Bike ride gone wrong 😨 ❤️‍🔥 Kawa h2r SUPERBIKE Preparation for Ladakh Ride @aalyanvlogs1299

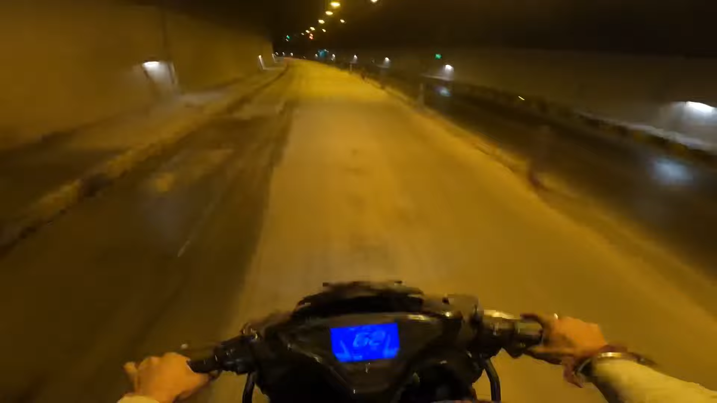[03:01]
मैंने एक्सपेक्ट नहीं किया था कि अभी भी इस साइड इतनी ज़्यादा ठंड होगी। तो देखो बंदा कैसे ओवरटेक कर रहा है, क्या चेक करें यार, सारे ओवरटेक कर रहे हैं। भाई भाई भाई ये तो रिस्क है यार, हम भी करें क्या?
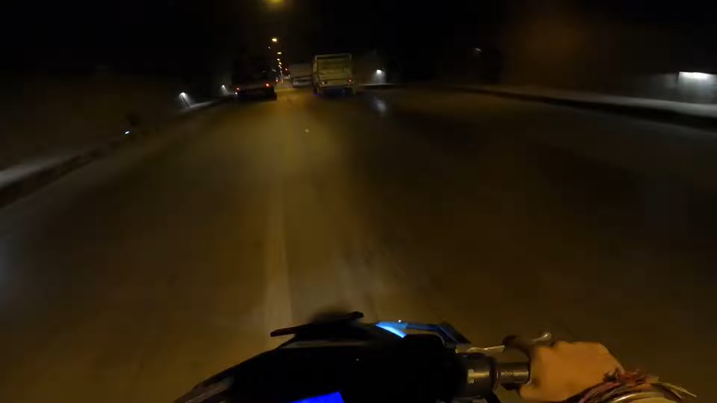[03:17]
नहीं यार ये तो खतरनाक है। आवाज़ देख रहे हो कैसी आ रही है यार।